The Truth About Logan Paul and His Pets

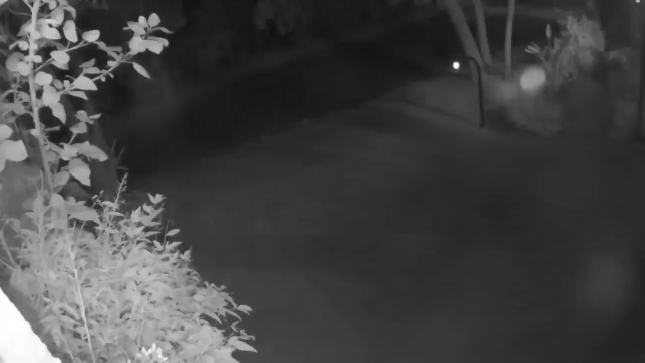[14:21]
I'm looking at the security cameras, but it's so loud and I can't really see what's going on.
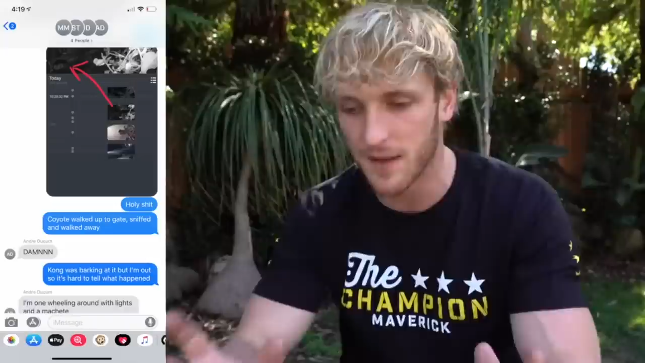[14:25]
I am the one in the group with the level head, but I'm at dinner with my friend and I'm looking around and I start to get a little antsy.
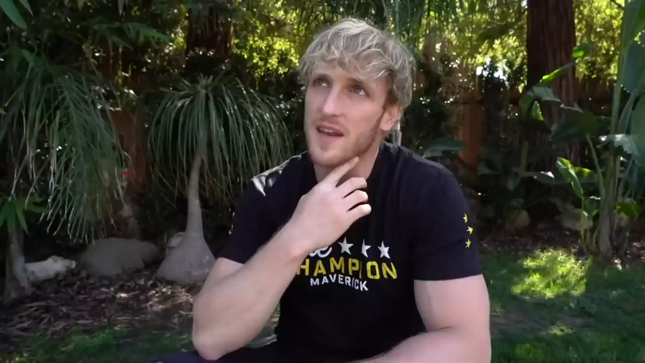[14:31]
Then I get the call from Andre and Mike. They're like, yo, you got to come home. We have really bad news. The whole thing lasted about 10 to 15 seconds. The coyote jumped the fence.
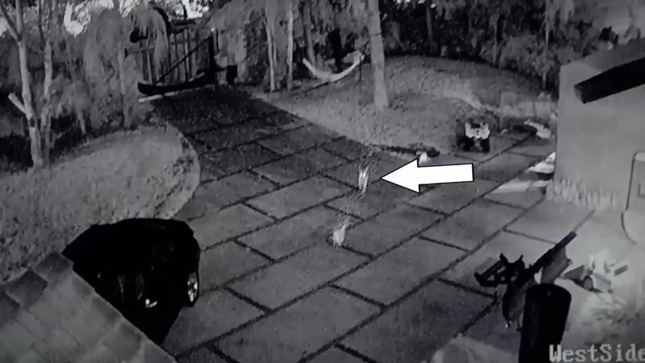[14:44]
Chase Kong around a car and grabbed him actually right here.